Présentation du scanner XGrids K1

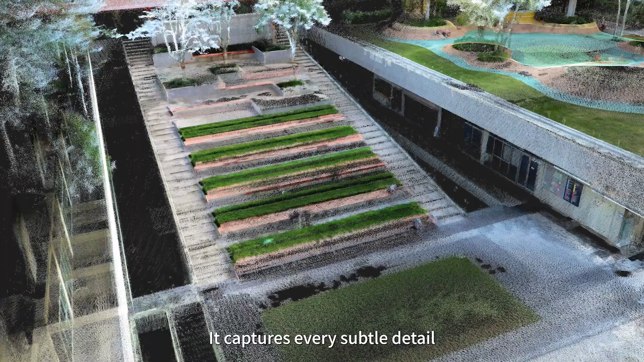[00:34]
effortlessly maneuvers through the area, acquiring dense point clouds easily.
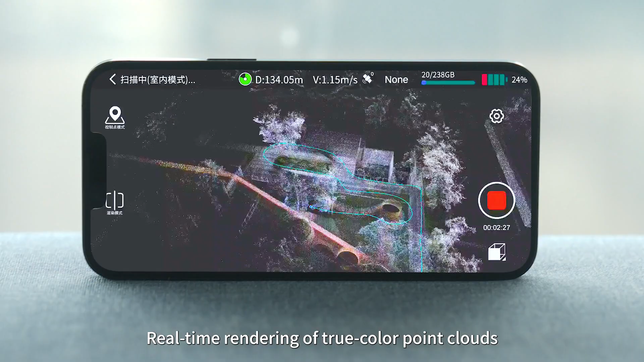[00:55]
ensures even beginners can create exquisite 3D models.